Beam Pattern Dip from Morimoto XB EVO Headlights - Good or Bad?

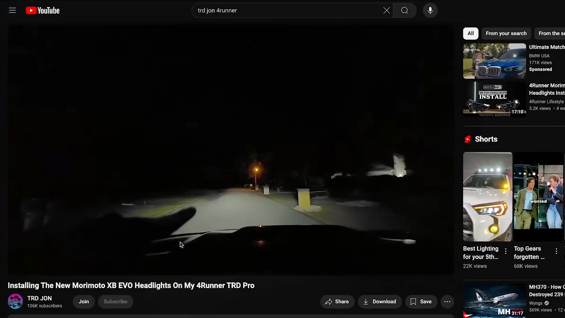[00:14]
Why do I have this dip in my light output?